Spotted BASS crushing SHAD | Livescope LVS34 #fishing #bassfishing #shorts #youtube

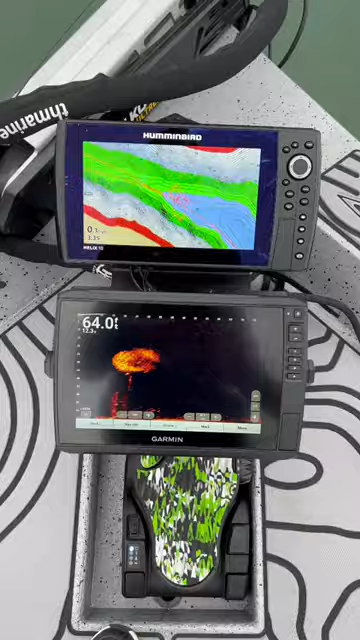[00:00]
Check out these bass making a hole in that bait pod.
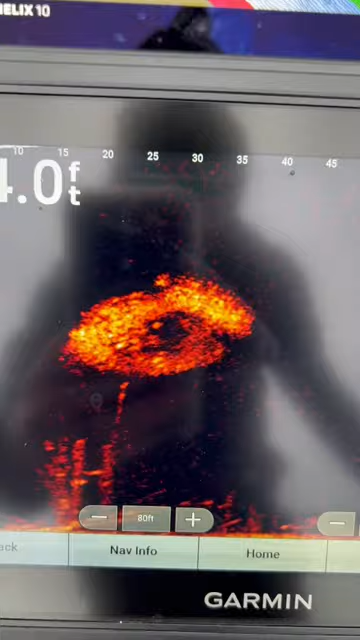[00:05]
There's three or four of them in there.
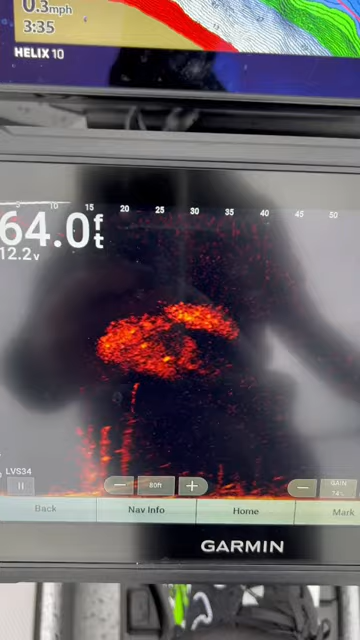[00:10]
On screen: depth 64.0 ft
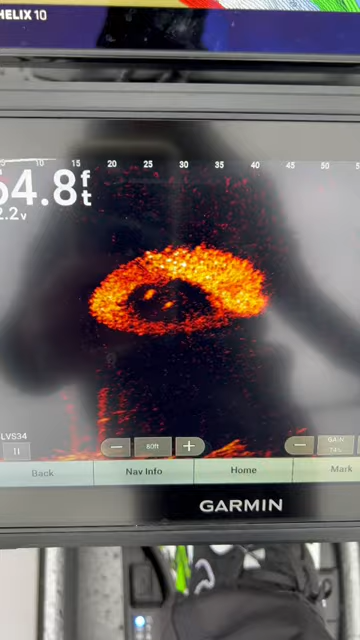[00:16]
Making a big hole in it.
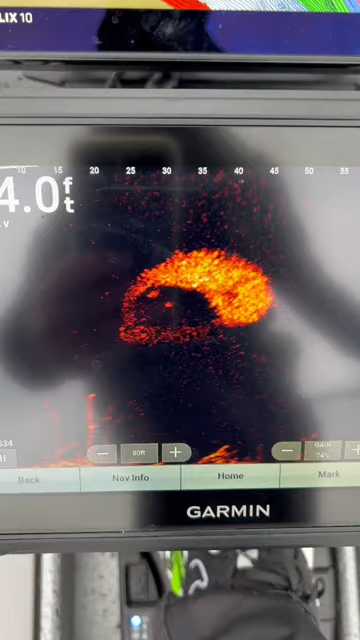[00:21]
Look at that. There's two of them in there right now. Three.
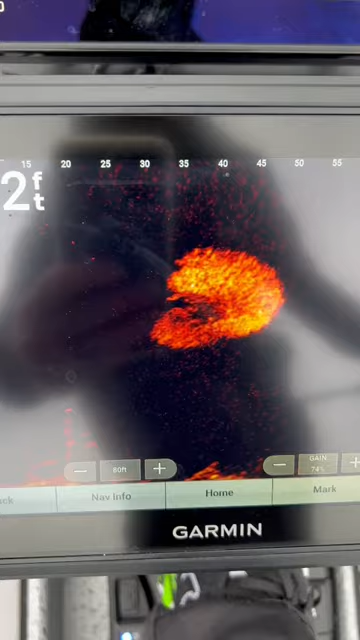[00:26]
I think they just go in there and feed on a few and then come right out.
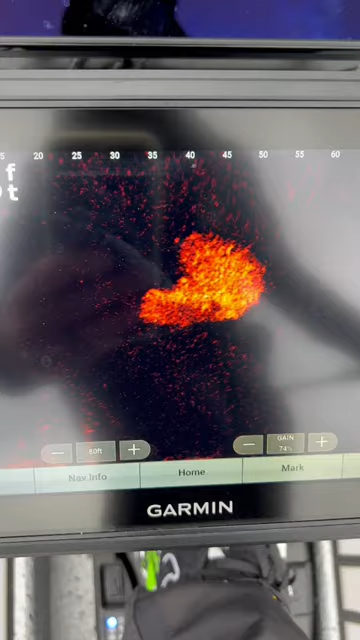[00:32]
Crazy.
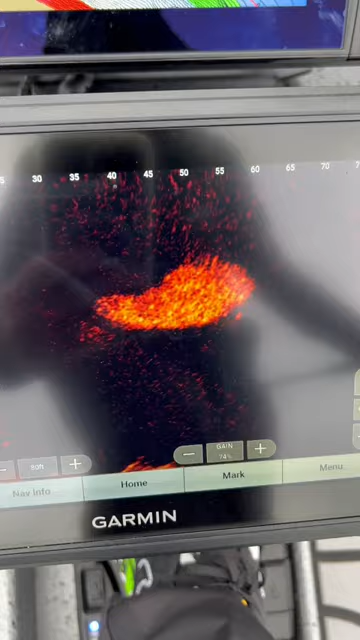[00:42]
There goes one. And there they go. Feel their bellies full? There's one, two, three, four.